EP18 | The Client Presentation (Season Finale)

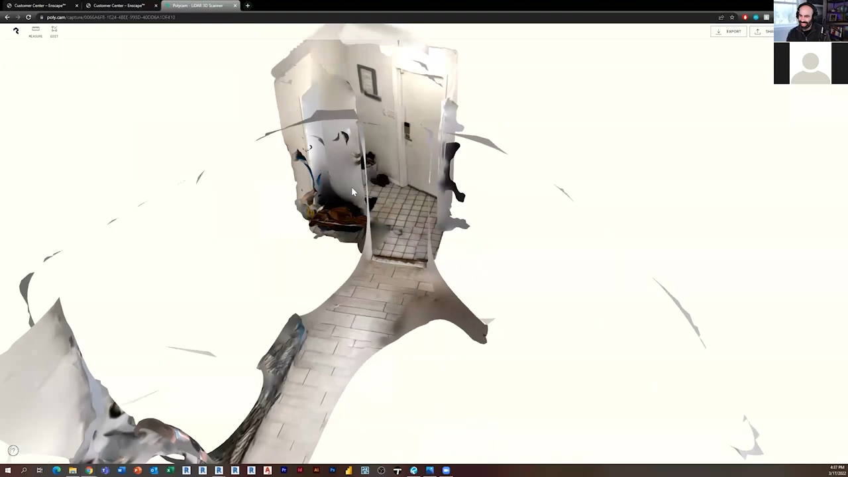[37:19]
so that corner right there yeah kind of behind the door where that bucket is
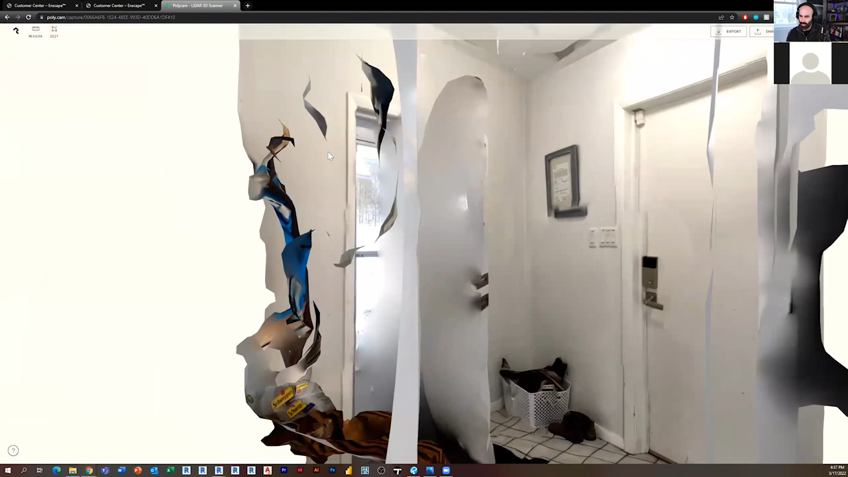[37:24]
you know the door behind there like if you imagine like there's a specialized triangular upper